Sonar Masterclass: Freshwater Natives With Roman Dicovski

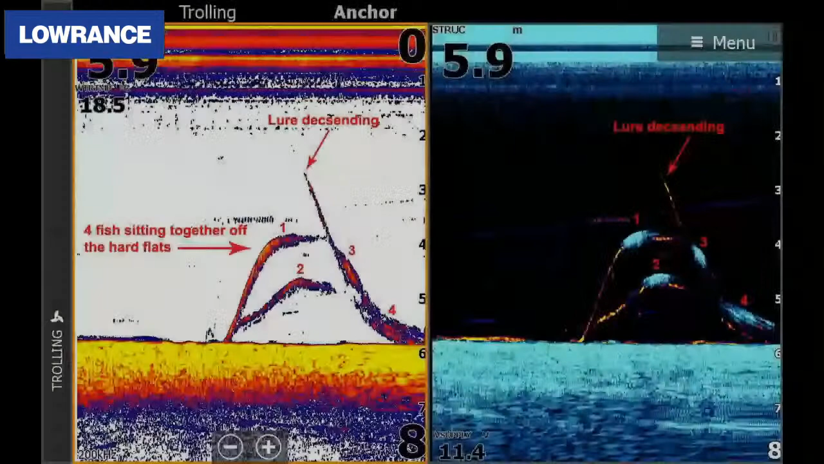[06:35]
but dams of native nature, this applies to all of them, essentially. So, when you're searching for stuff particularly. So, just keep that in mind. It's not just about one dam, even if I'm referencing Gugong or Feb yet.
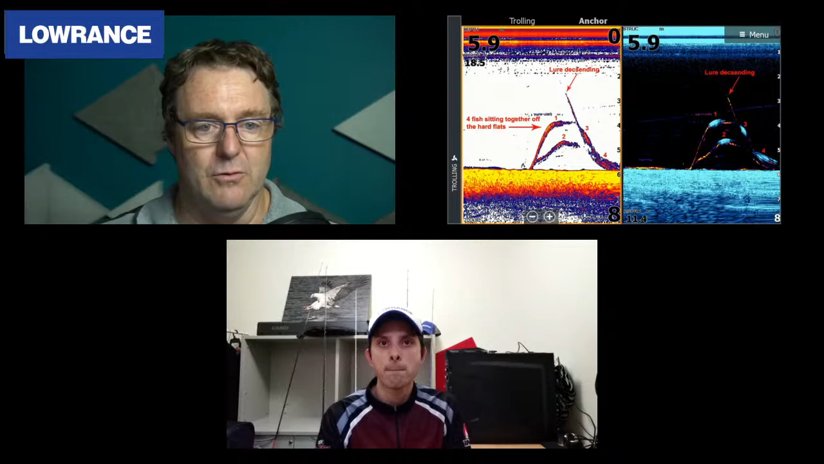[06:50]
Good point. Yep. So, a lot of this stuff applies wherever you fish. Right, mate. I'll bring that screenshot back up and make it a bit bigger again. And you've got a series of shots we're going to go through here to set the scene for us. So, I'm just going to hand the microphone over to you, mate. You can tell us all about what we're looking at. Sure. No worries. People in the last masterclass I did here would have seen a couple of these screenshots, but this is, as Greg said, setting the scene. So, we're talking about vertical in this instance. So, this is directly underneath the boat with our traditional sonar on the left and our structured downscan on the right.
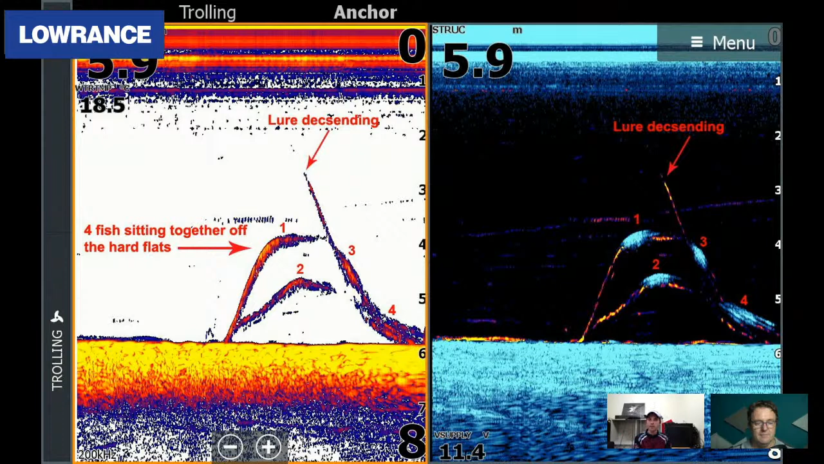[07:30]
So, these are essentially golden perch that are in a little bit of a cluster and my lure descending. So, reading the screen, if it's big enough for you, you can clearly see that that is what's happening. So, we'll move through a few more of these screenshots. And again, downscan,
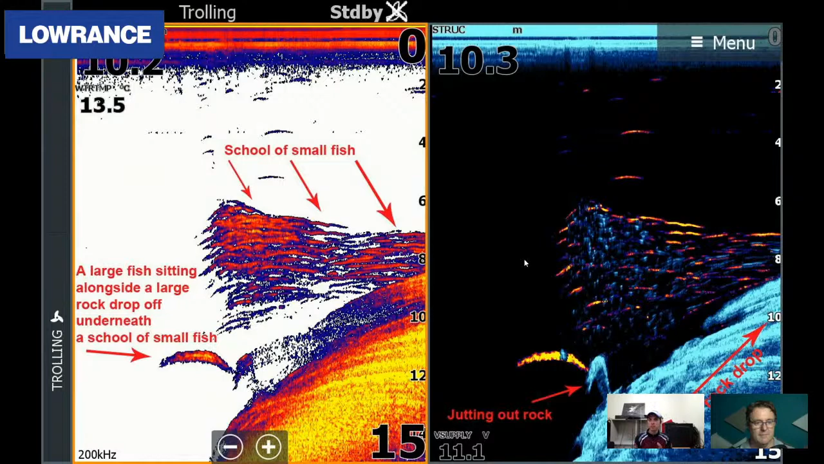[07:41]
you've got a nice big cod sitting down just below or just alongside that rock at the bottom of the screen, and you've got a big school of redfin perch. So, when we go around sounding, sidescan, downscan, whatever, we're looking for that bait ball, particularly in spring when all those reddies and bait fish have just schooled up depending on where you are. And then when you find that bait source, you imitate that to the best of your ability. And that's what we're doing, is showing you what we're looking for.
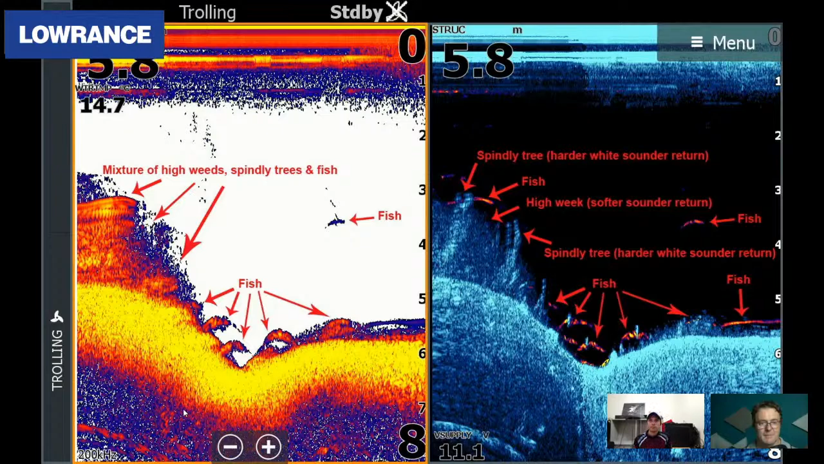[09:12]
That is a perfect hunting ground for our native fish, cod, yellow belly. Eyes are on the top of their head. They love sitting close to the bottom and hiding in that stuff. Good stuff. And here we go. So, this is a side scan. So, you've got the side scan down the bottom and then you've got the split of both sonars at the top. So, you'd structure downscan in a traditional 2D. And what we're looking at here is a couple of fish that are just hiding in that little depression. And you'll be able to reference between all these screenshots here or this particular screenshot and the three screens that you've got a rock which is down underneath those fish on the top two splits.
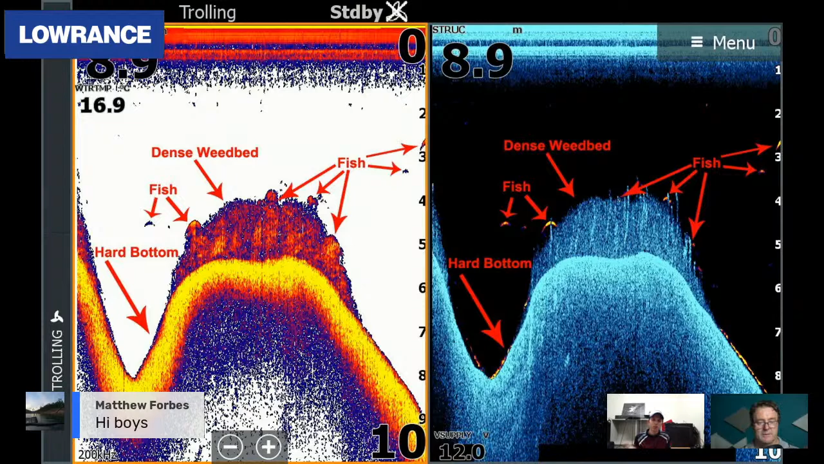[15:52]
because we've got so many here, there is a couple from memory that have a fish sitting on the bottom and it's more easy to distinguish what a fish is. But generally, if it's that thin and it's on that contour, it can be the bottom itself. Okay, cool. All right, let's move on. I think we're now into your brag shots, mate.
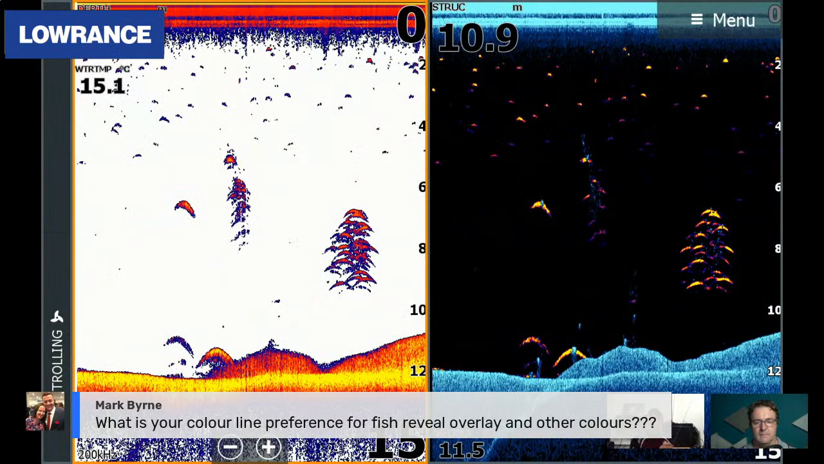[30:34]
On screen: water 15.1°C
but the traditional color of the 2d sonar on the left, I find that the easiest, whether that's the traditional sonar or the live site transducer, I find that's the easiest to interpret with the contrast, the white back, obviously the, um, you know, the deep oranges and the blues and that sort of stuff.
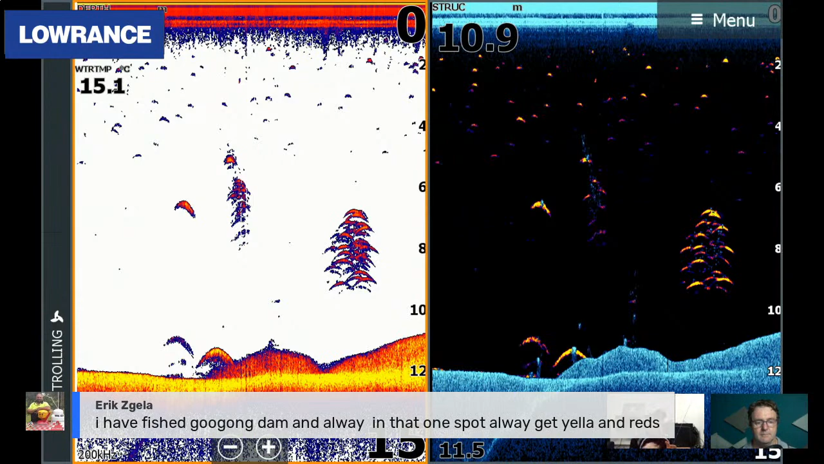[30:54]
On screen: depth 10.9 m, water 15.1°C
When you're talking about structured down scan and your side scan, I really like the blue palette from memory. I think it's number nine. Um, but it's, yeah, I find that's the easiest, especially for people that come into the game. Um, I do some sounder tutorials as well on people's boats. And when I take them out, um, if they have got a color scheme on their brand and sounder, I like to stick with that because I find that it's a little bit easier to distinguish those highlights, especially in the waterways. I fish where it can be quite difficult.
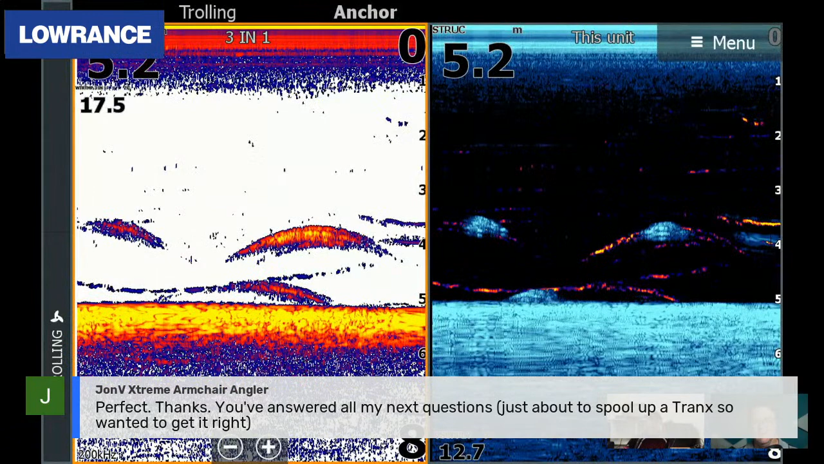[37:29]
Okay. So we're in a little bit shallower. So before I was talking about deep water, the 10 meter range, how fish appear a little bit smaller, but in fact, they're quite bigger. So when we're looking at the shallower stuff, so two to five meters, two to six meters, stuff of that nature, um, you really got to think about what these fish might be. Um, I know that these fish are golden perch, um, quite big, big returns. And the one on the far right, you could even mistake for a cod depending on the storage as you're fishing and the nature of how big those fish are too.